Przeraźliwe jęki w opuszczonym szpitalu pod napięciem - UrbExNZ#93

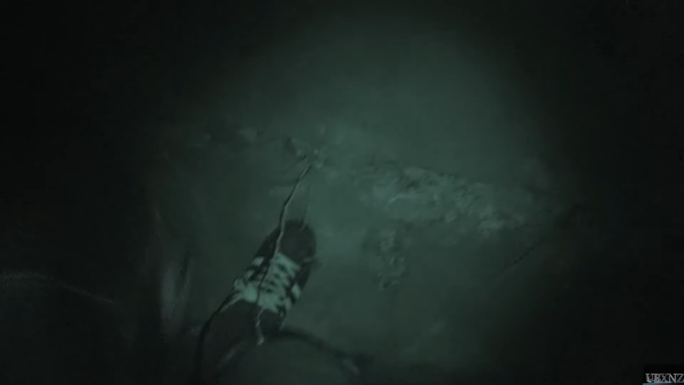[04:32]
nie chcę świecić lampą, wiecie ale idąc dziecińcem natrafiam na takie oto drzwi
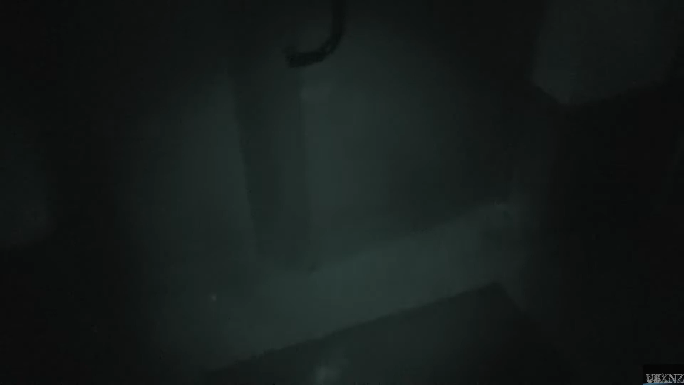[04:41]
spójrzcie
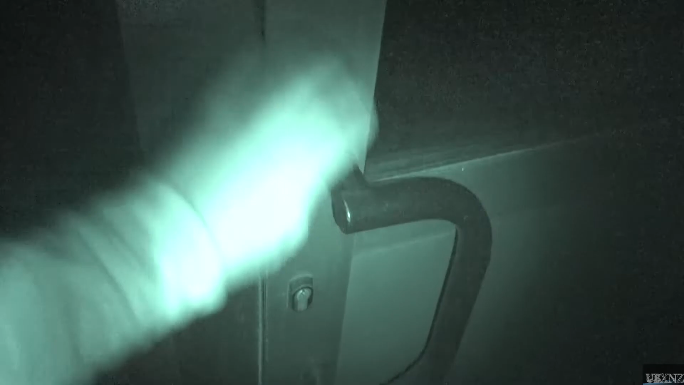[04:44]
widzicie,
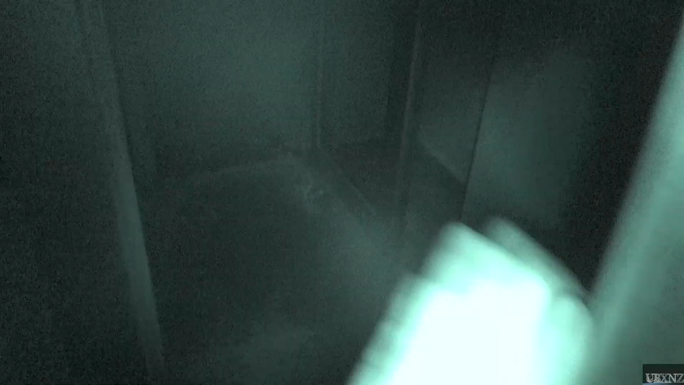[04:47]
ja nic nie widzę generalnie ale tu jest chłodno i patrzcie
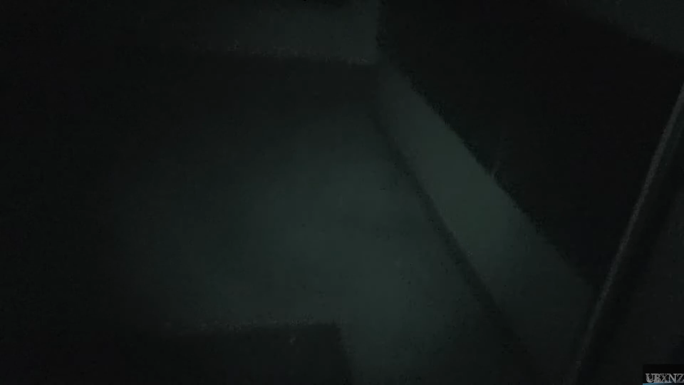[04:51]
co tu jest na dzień dobry nad głową moją ok
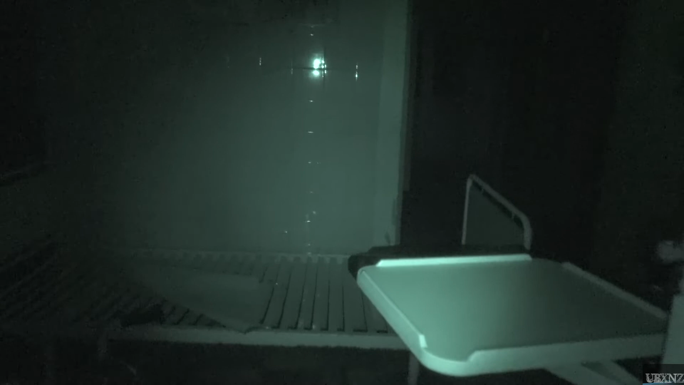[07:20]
a ja co zrobiłem? ja właśnie zgasiłem światło i teraz chciałbym się jeszcze dostać kurcze do do tamtych pomieszczeń
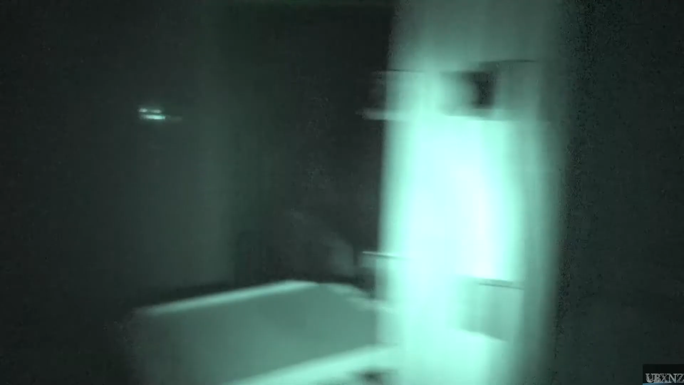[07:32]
gdzie w tych oknach widać światło jak się padą ale dobra to na spokojnie kurcze najpierw zobaczymy co tu jest